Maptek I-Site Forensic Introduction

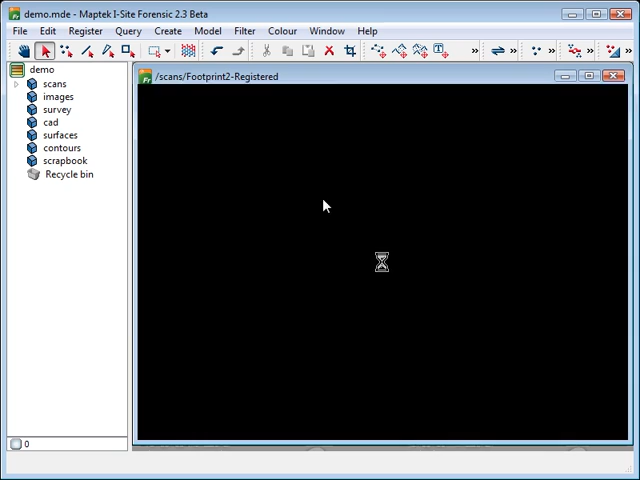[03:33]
So it's pretty quick and should be easy to work with for this video. So in order to manipulate the point cloud, we need to go to this hands-free mode here. And we can start to rotate and move this thing around.
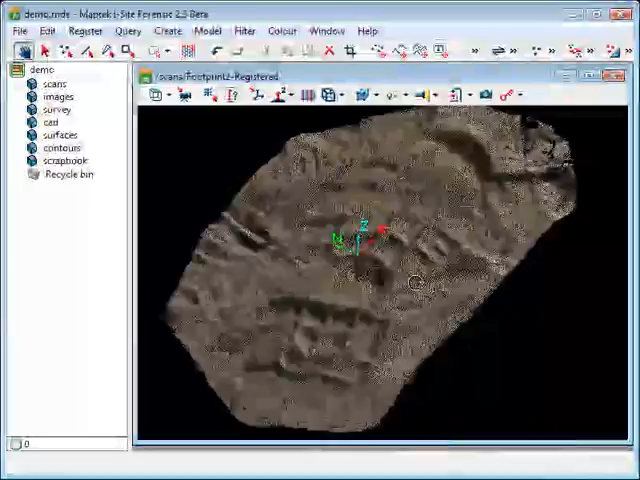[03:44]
So you can see I've got the point cloud here. I'm currently in orthographic mode. I like to work in perspective mode.
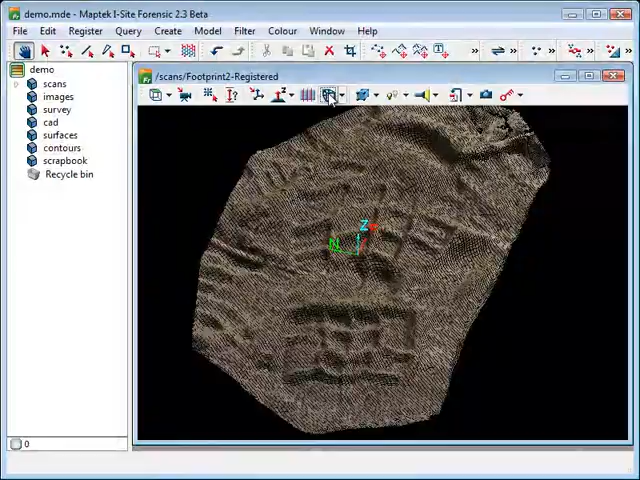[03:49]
So I'm just going to click this button here to do that. Now, there's a couple of cool things that you can do here.
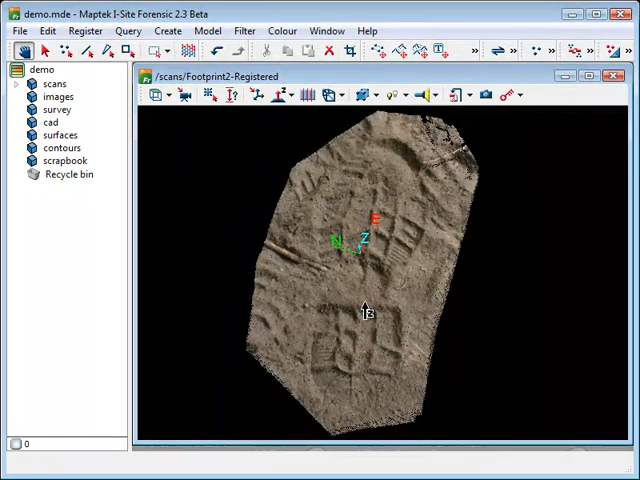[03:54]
And like I said, if you're going to be working on a point cloud and doing some trial and error things or just experimenting,
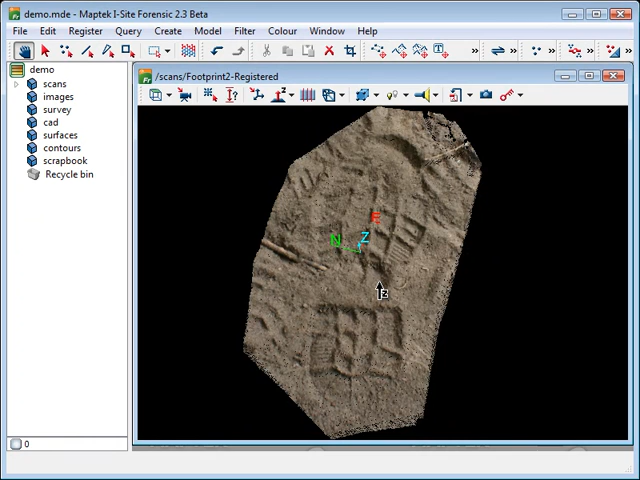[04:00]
whatever that might be, it's a good idea to make a copy of the point cloud.
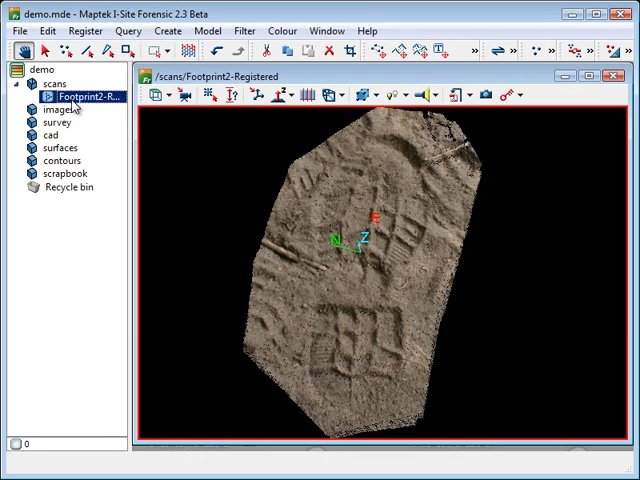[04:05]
So I'm just going to select the point cloud. I'm going to right click and copy. And I am going to just go to the scrapbook here.
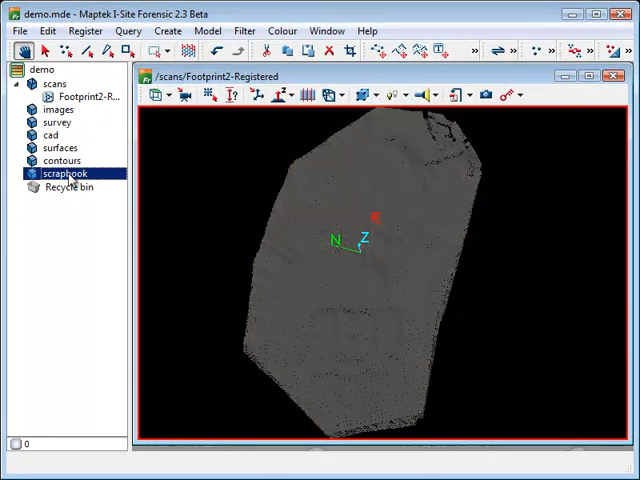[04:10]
And I'm going to paste. So this will make another copy of that point cloud. And I'm going to move this window over here.
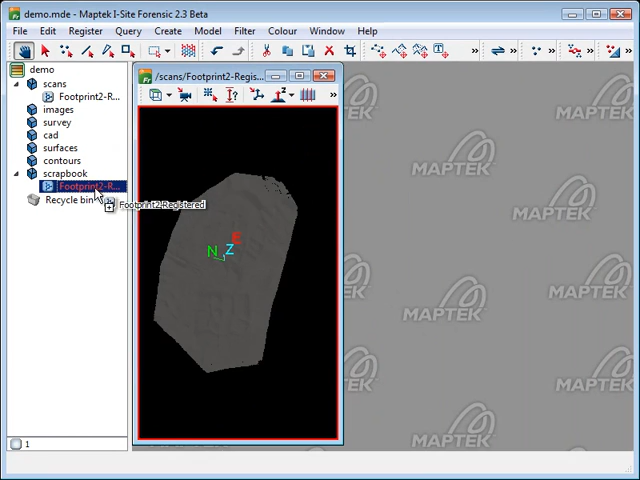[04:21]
And I'm going to drag and drop this using the middle mouse button into the window here. So this is a second copy. Now, what I can do with window is tile and time. And I really like this feature.
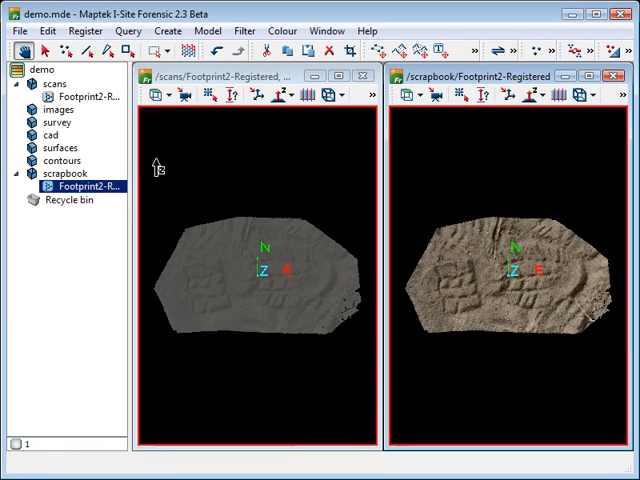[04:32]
And the reason is it's great for comparisons. So if I take my original cloud here and I leave it as color and I go to my second copy, and let's say I want to make this a spectrum height, it changes it here.
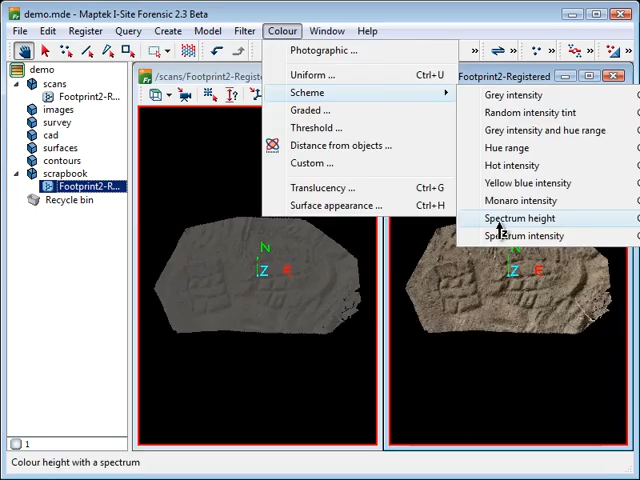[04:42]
And the nice thing is I can move this around and
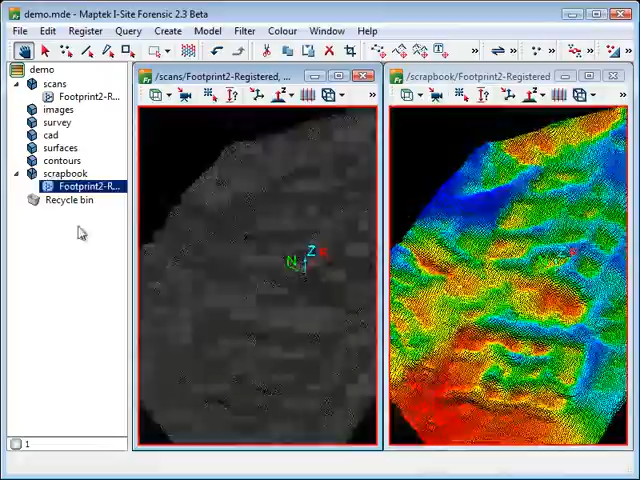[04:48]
look at the two side by side and get an appreciation for, you know, different areas.
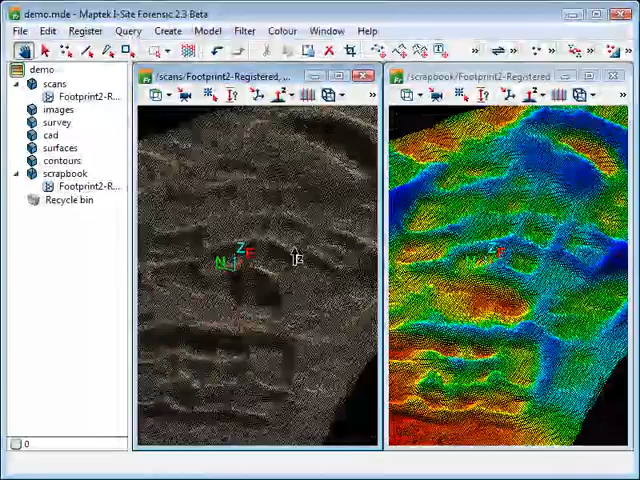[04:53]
And I can look at it in color and then again with the spectrum height. So a really neat, really nice little feature here.
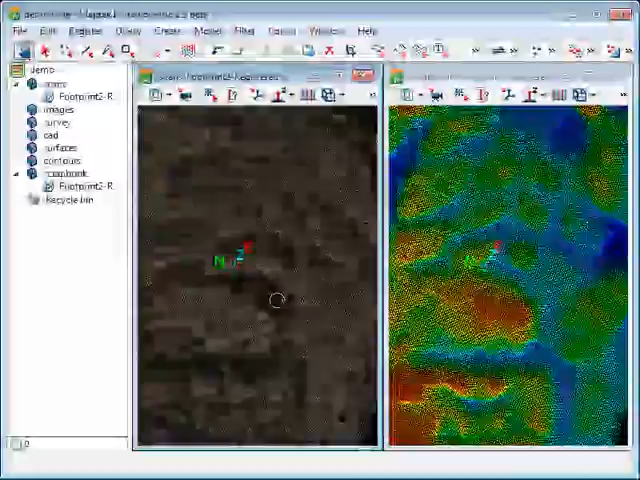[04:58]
And I'm going to change that back to perspective mode.
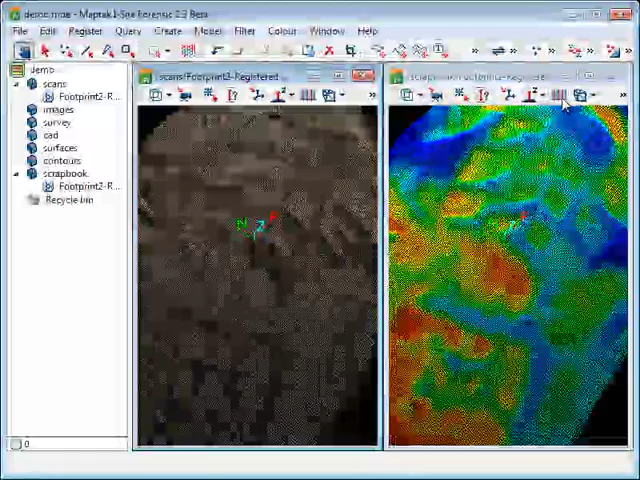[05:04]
What I'll do is I'll show you a little bit about animation. So I'm going to close this here. I'll maximize this.
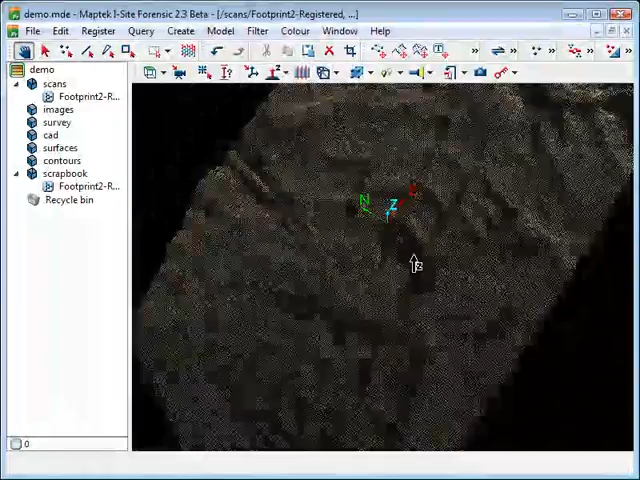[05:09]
Now, I don't have a lot of real estate here, so I apologize. I'm trying to keep the video size down.
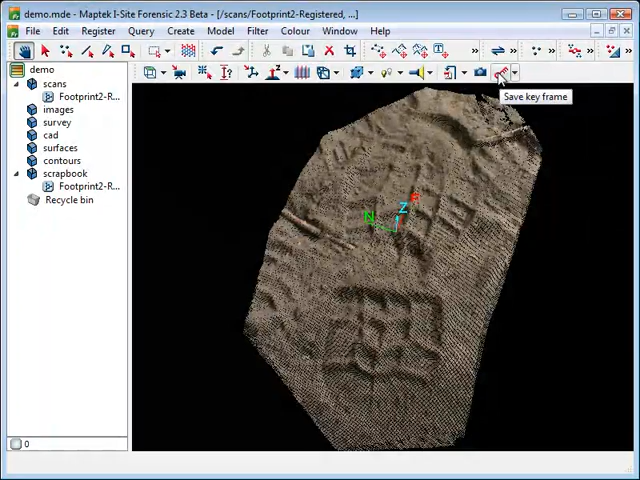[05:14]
But this little keyframe here or this button here, this icon, I'm going to click on this. And this will bring up a little keyframe window.
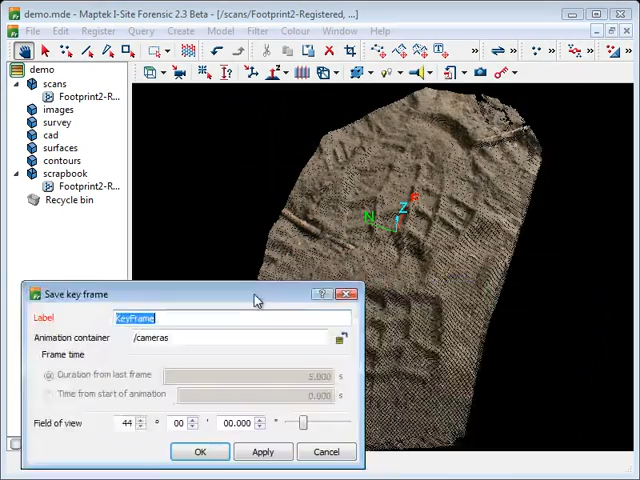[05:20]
And what this will allow me to do is, based on any of the views that I have, I just need to hit apply and it'll create keyframes for me.
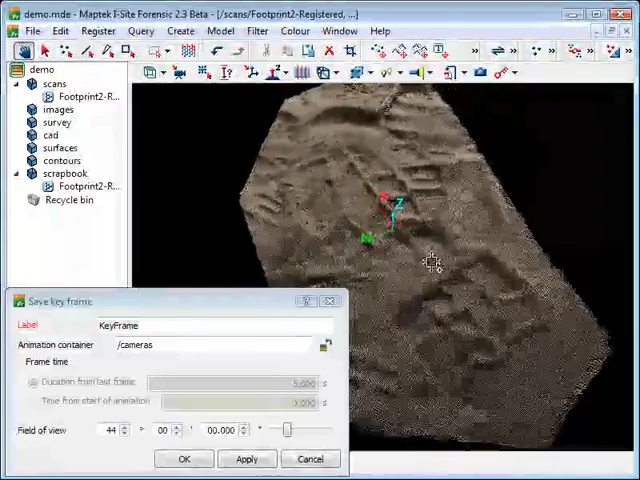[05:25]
So I need to create a very first keyframe. So I'm going to hit apply. And what it's done here is it's created a cameras folder. So I'm just going to open this up. And this is my initial starting keyframe. Now, the duration from the last frame is five seconds. So every time that I choose a new keyframe, it's going to be five seconds.
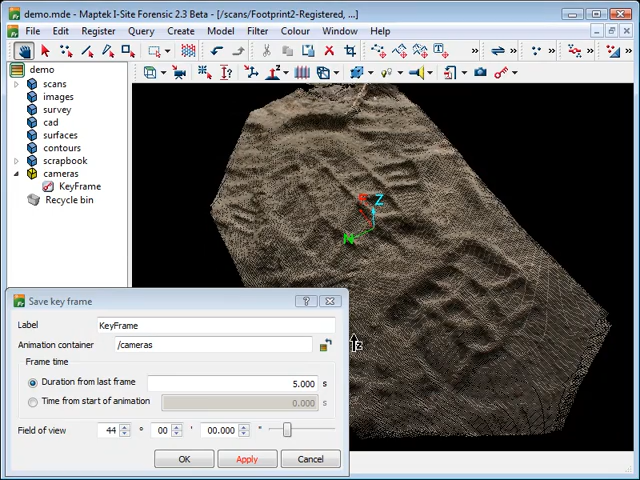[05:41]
So I'm just going to rotate this around like that. And hit apply. I get a new keyframe.
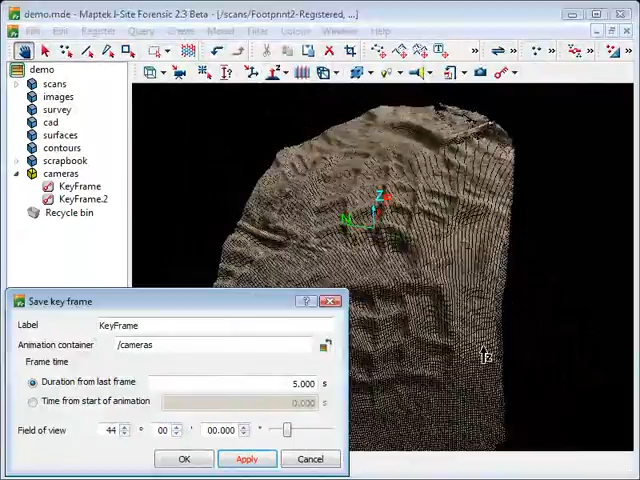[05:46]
Go like that. Hit apply. And then I'm going to go like this.
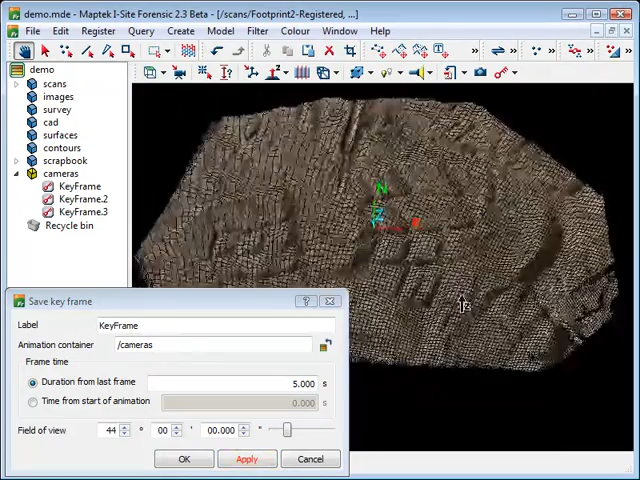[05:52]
Something like that. And hit apply. So I've got four keyframes.
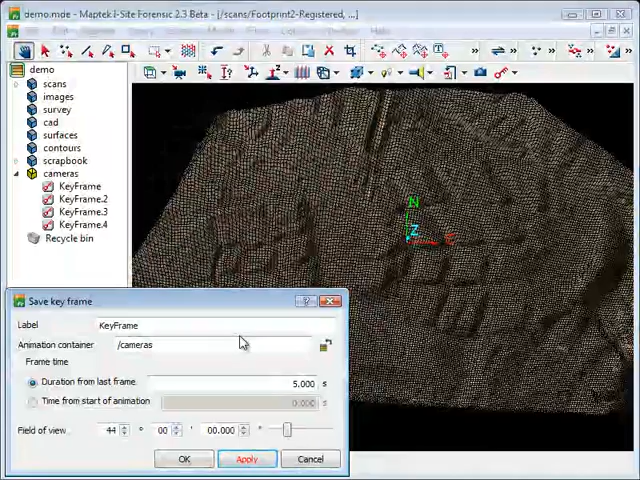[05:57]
Now, let's say for whatever reason, I'm not happy with keyframe three or two or something like that.
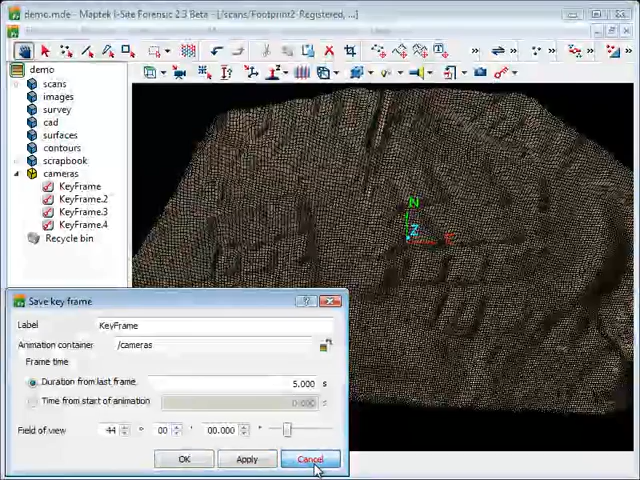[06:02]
We can go back and make some changes. So I'm just going to hit OK. Actually, I made a fifth keyframe. I'm going to cut that.